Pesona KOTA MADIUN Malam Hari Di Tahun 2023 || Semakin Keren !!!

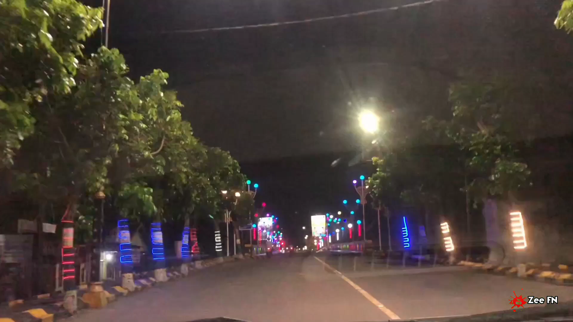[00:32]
saya akan mengajak teman-teman untuk berkeliling Kota Madiun pada waktu malam hari di tahun 2023 ini Jadi seperti apa perubahannya ya,
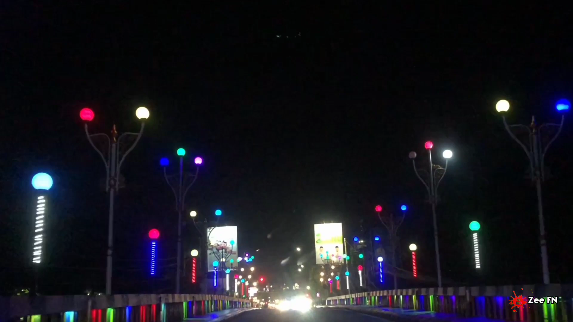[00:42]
kita bisa lihat bersama-sama Sekarang ini kita berada di sekitaran Taman Bantaran Kota Madiun Di sini terlihat lampu hias yang menghiasi jembatan area sekitar sini terlihat cukup indah dan keren banget ya teman-teman ya Nah ini untuk menuju ke alun-alun Kota Madiun,
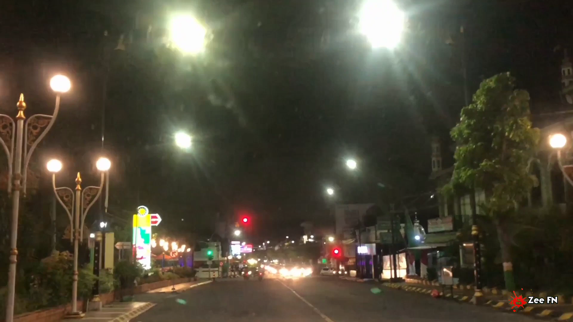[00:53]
kita cukup lurus saja Dan kalau kita ingin ke Taman Bantaran, kita bisa belok ke arah kiri Ini kita berhenti sebentar karena lampu merah ya Kita akan lanjutkan perjalanan di waktu hijau
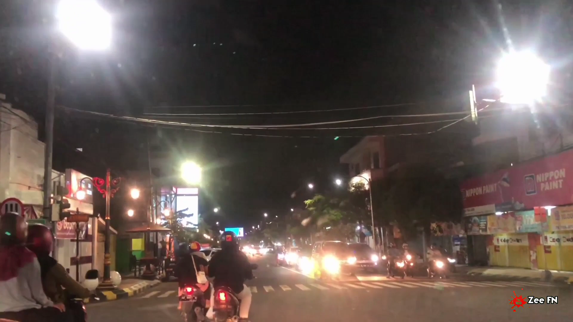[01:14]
kita gas menuju ke arah timur Tepatnya berada di arah sekitar alun-alun Kota Madiun teman-teman Jadi ini mumpung terang ya, biasanya di Madiun beberapa hari ini,
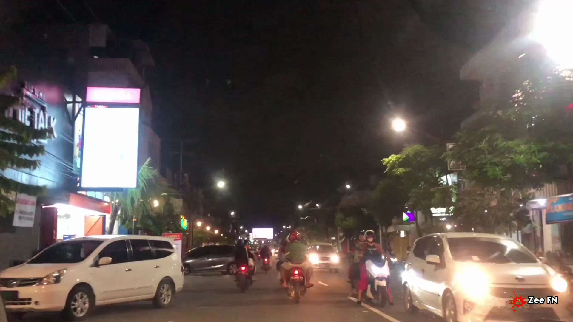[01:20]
akhir-akhir ini juga Itu turun hujan, kalau sudah sore hari ya, itu terus-terusan hujannya tidak berhenti-henti teman-teman Biasa sampai pagi ya, dini hari juga Nah ini tepat berada di sisi sebelah barat alun-alun Kota Madiun Suasananya di malam hari seperti ini Dan memang banyak perubahan di Kota Madiun Khususnya lampu-lampu yang menghiasi di kawasan sekitar Kota Madiun ya Jadi bagi teman-teman mungkin yang sebentar lagi ingin mudik ke Madiun ya Karena memang 1 bulan ya,
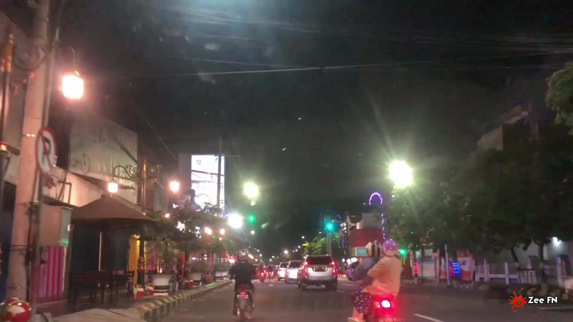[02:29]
Nah, jadi suasana jam 7 malam ya Lebih suasananya seperti ini Kita
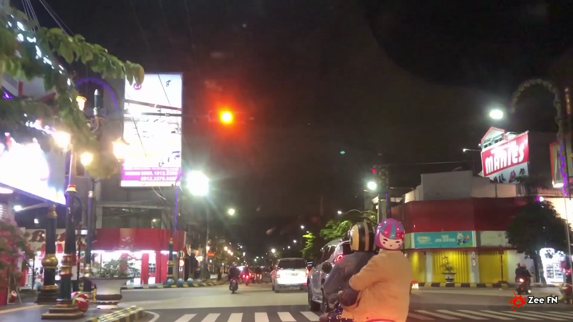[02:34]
berada di Tugu.0 km Gas mengarah ke arah timur Menuju ke arah pasar besar Kota Madiun Jadi benar-benar ya Kota Madiun terlihat sangat terang
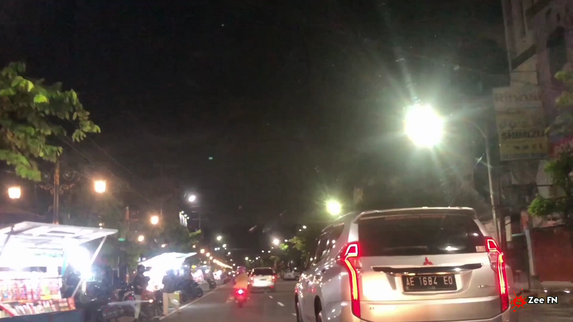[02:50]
Karena memang cahaya lampunya di area sekitar sini itu banyak banget sekarang ya Nah, ini juga banyak yang berjualan mercon kembang api teman-teman Karena memang ya mungkin menegati Ramadan ya Nah, ini suasana sekitar pasar besar Kota Madiun Kita gas saja lanjutkan perjalanan Untuk melihat seperti apa suasananya Nah,
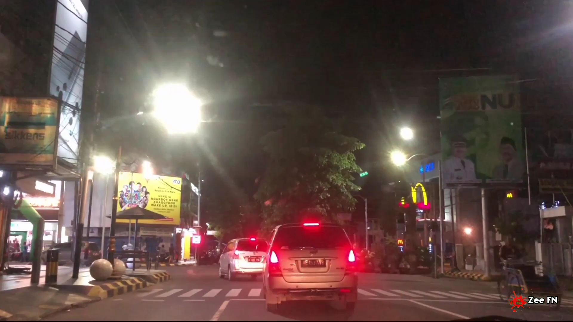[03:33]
dari ini Pertigaan ya Pertigaan memasuki jalan Dr. Sutomo Kita belok ke arah kiri ya Nah, disini pusat pertokoan handphone Itu banyak banget teman-teman Di sebelah sisi kiri kita dan juga kanan kita itu Rata-rata semua toko
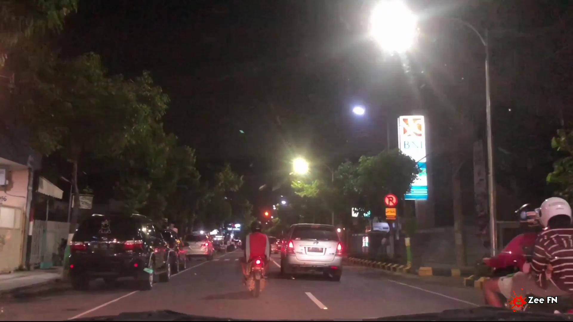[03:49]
handphone Aksesoris ya Seperti itu berada di kawasan sekitar jalan Haji Agus Salim Eh, kok jalan Haji Agus Salim? Jalan Dr. Sutomo maksud saya Nah, ini ada Imago juga di sisi sebelah kiri Mungkin nanti kalau teman-teman ada yang mengajak keluarga Datang ke Madiun ingin mencari HP ya Di area sekitar sini
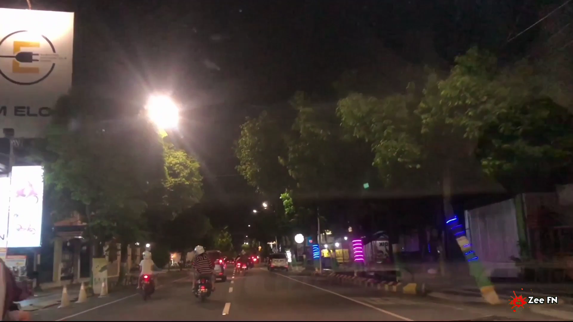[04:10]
juga Tersedia beberapa toko handphone Oke, lanjutkan perjalanan ya Kita menuju ke rumah sakit Dr. Sudono, Madiun Jadi memang suasana malam hari seperti ini Di Kota Madiun itu Banyak yang dirindukan
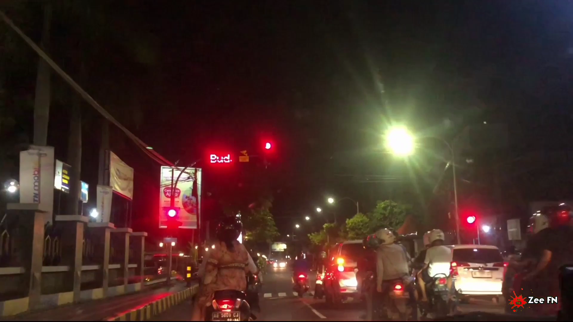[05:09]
Di pertigaan Jalan Jawa ini ya Kalau belok ke kiri atau menuju ke arah Jalan Pahlawan Street Center Kita langsung
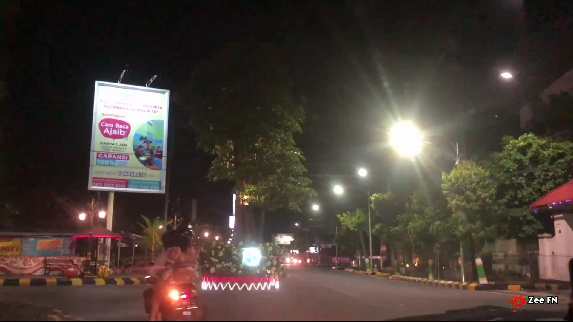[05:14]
saja Tidak perlu berhenti Kalau lampu merah ya Untuk mengurangi kemancetan
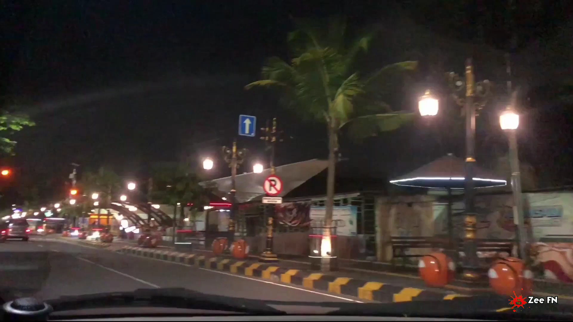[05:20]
mungkin Jadi belok kiri langsung Dan di sebelah kanan kita merupakan Kawasan dari parking area Yang juga tempat
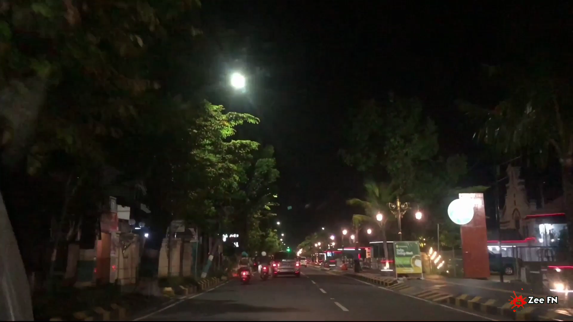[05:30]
Apa ya Namanya wisatal Atau mungkin bisa dijadikan tempat bersantai keluarga disitu Di sekitaran parking area Memasuki Jalan Jawa Trotoar-trotoar yang ada di sekitaran Jalan Jawa ini Memang terlihat cukup keren Apalagi disini tempat berfoto-foto Biasanya pakai scooter Yaitu sebelah kanan kita
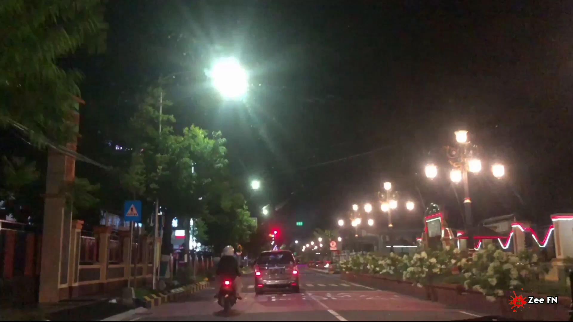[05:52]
Yang bisa kita sewa di kawasan sekitar Parking area yang ada di sisi sebelah kanan Di Jalan Jawa Kota Madiun itu teman-teman
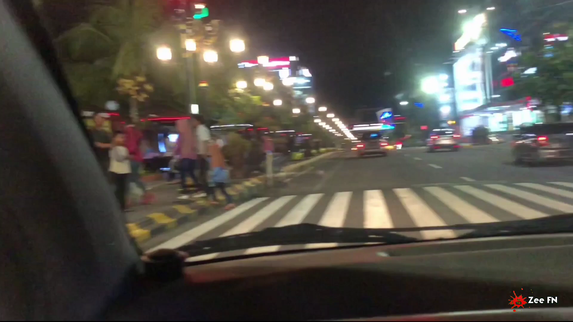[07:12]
yang ada di depan kita ya Itu kita harus berhenti Karena banyak yang menyebrang Biasanya dari patung Merlion Atau patung singa itu Menuju ke arah
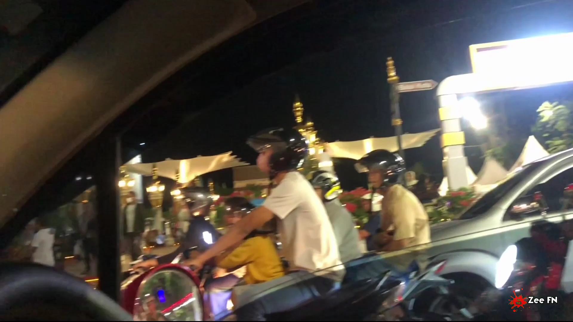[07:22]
lapangan Sisi sebelah barat Karena disitu ada replika Kabah ya Dan juga menara Eville Paris Teman-teman
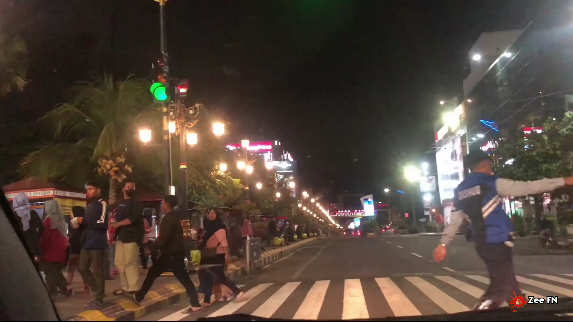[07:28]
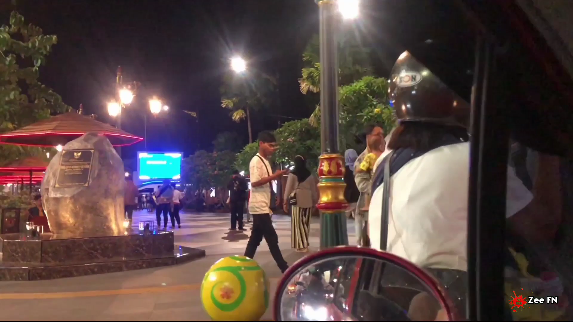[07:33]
Oke lanjutkan perjalanan Seperti ini suasananya ya Walaupun ini bukan hari libur Tapi memang kota Madiun Benar-benar rame Nah
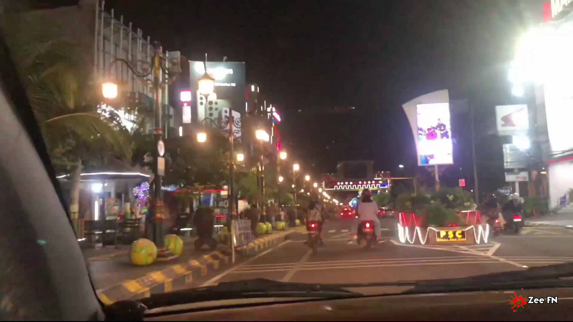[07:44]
suasana mal-mal yang ada Di kawasan kota Madiun juga Seperti ini Sisi sebelah kanan adalah Matahari ya Ataupun plaza Dan juga disisi sebelah kiri Itu adalah plaza lau
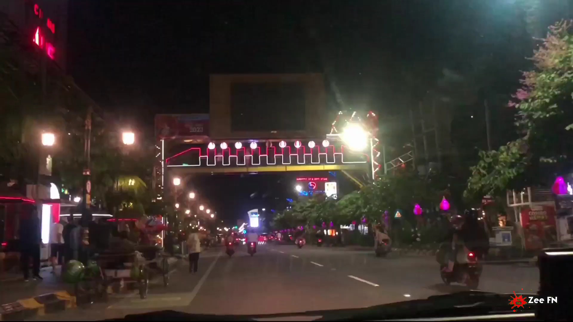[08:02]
Jadi aktivitas di sepanjang jalan Pahlawan Street Center Itu memang Gak ada sepinya Sepi kalau mungkin Tengah malam ya Kalau suasana-suasana Seperti ini Itu benar-benar rame
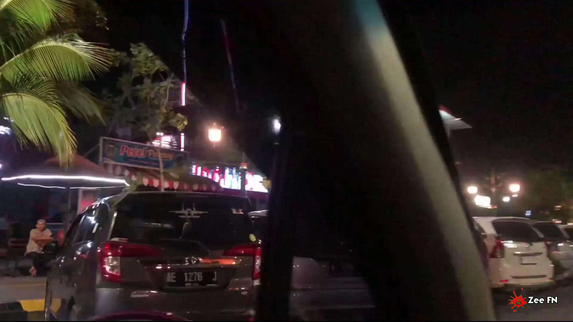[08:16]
Bahkan parkiran Itu penuh Biasanya Nah di telekom
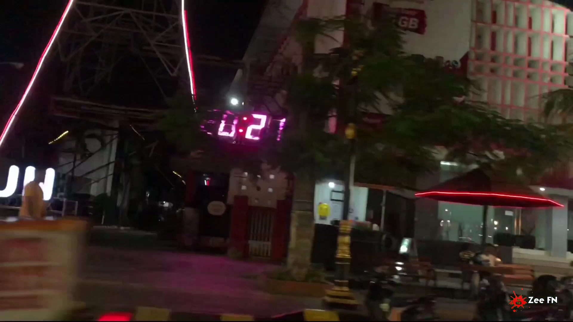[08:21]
Kota Madiun ya Tertulis I love my diun Mantep itu Jadi seperti ini Teman-teman Bisa lihat sendiri Mungkin yang Ada di
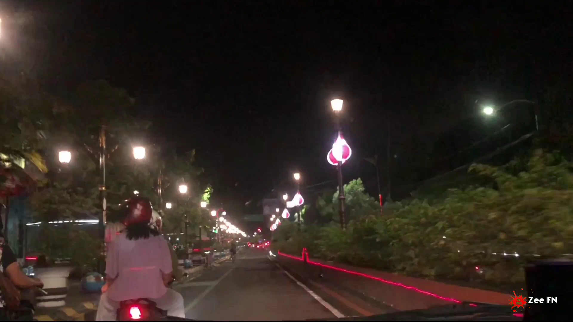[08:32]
jauh ya Yang kangen Untuk melihat Seperti apa Suasana malam Kota Madiun Yang penuh Dengan gemerlap Lampu ya Lampu hias Dan penerangan Yang cukup Terang banget ya Jadi inilah Kota Madiun Di malam hari Di tahun 2023 ini Kita sekarang Sudah berada Di kawasan Tugu 0.km Dan mungkin video saya Akhiri dari sini Mohon maaf Jika ada salah kata Sekian dulu Dan wassalamualaikum Warahmatullahi wabarakatuh